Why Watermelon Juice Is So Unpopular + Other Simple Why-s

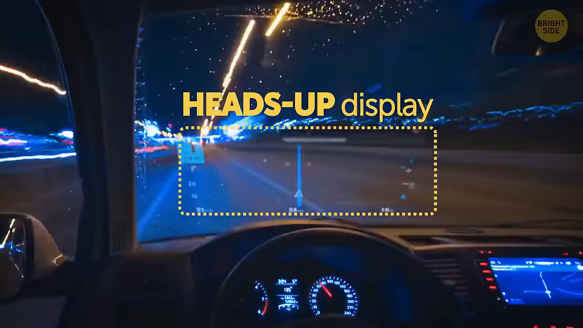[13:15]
This option shows important driving information in front of you, like speed and directions, so you don't have to look away from the road.